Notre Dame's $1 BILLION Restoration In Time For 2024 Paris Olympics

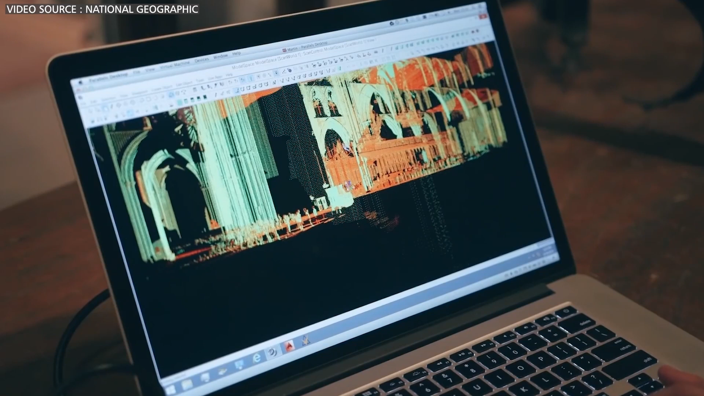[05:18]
zooming in on tiny cracks or visualizing its entire structural framework, all without stepping inside the building. This is the capability provided by 3D laser scanning and modeling.
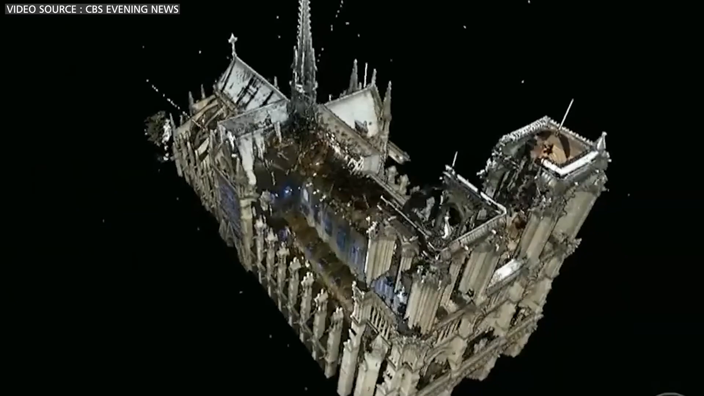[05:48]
This digital twin of the cathedral serves as both a blueprint and a time machine, enabling experts to make the most informed decisions as they restore Notre Dame.
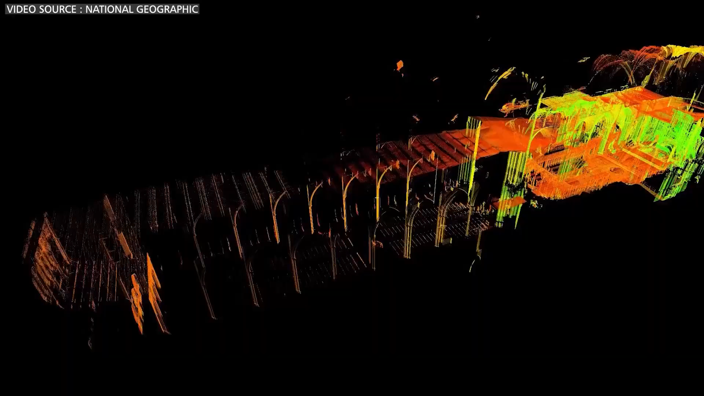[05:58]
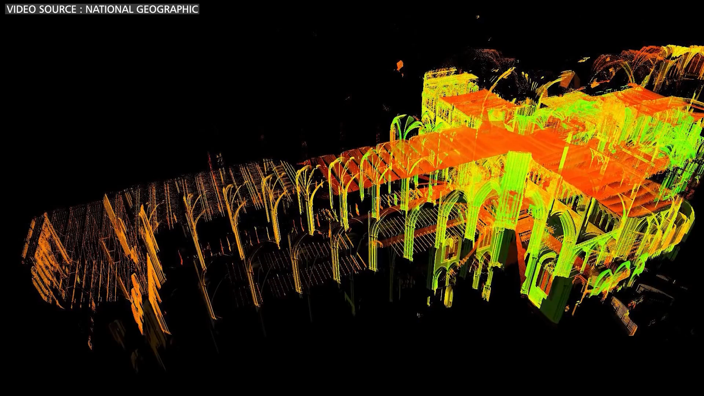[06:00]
Laser scanners emit millions of beams that reflect off surfaces within the cathedral.
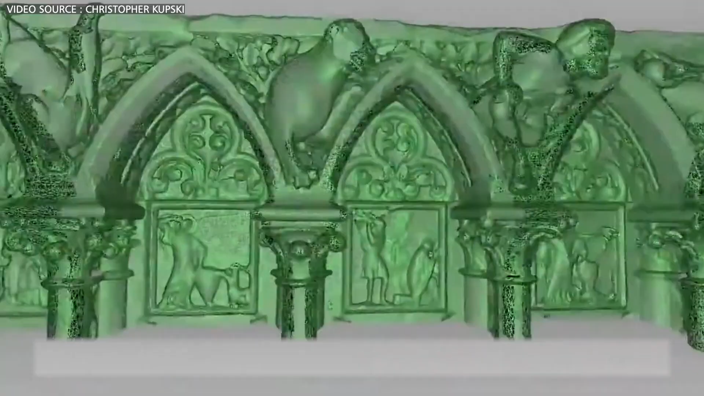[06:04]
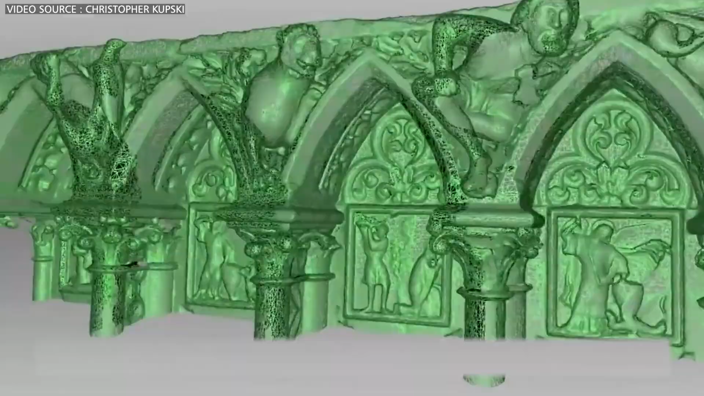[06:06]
These beams measure distances and angles with incredible precision,